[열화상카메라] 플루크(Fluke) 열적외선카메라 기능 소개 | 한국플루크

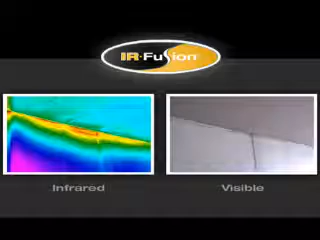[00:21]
You don't need to take additional pictures with a digital camera and then juggle images to make sure you match the correct digital image with the correct IR image. IR Fluke offers precisely matched
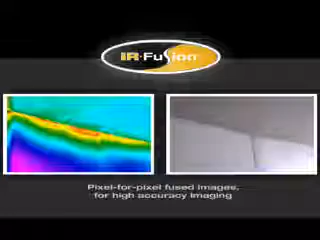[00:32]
pixel-for-pixel fused images for high accuracy imaging.
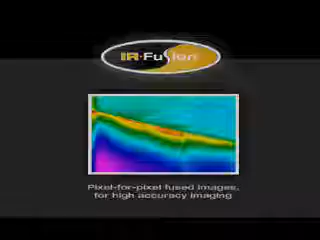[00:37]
Don't accept any imitations. With Fluke's IR Fusion, the visual and thermal image can be aligned accurately at any distance. IR Fusion technology doesn't just overlay the image, it aligns the two on the imager for a more accurate view.
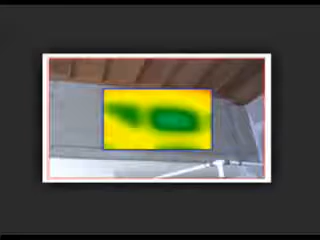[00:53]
Unlike some others, IR Fusion is fully supported both in the imager and in the included software.
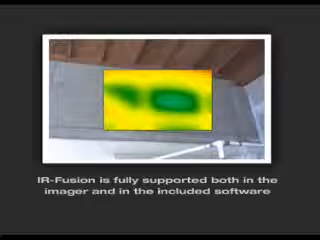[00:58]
In this example,
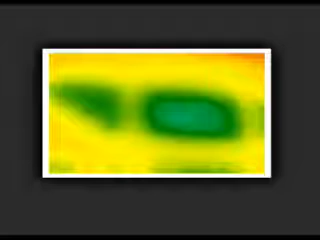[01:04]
the infrared image shows a temperature difference indicating that there could be a problem.
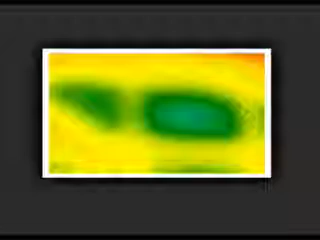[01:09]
Fluke IR Fusion shows the problem in the infrared image, the location in the visual image and the picture-in-picture mode allows you to see the precise location providing you or
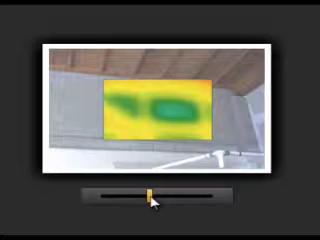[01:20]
your repair crew a frame of reference for additional destructive investigation.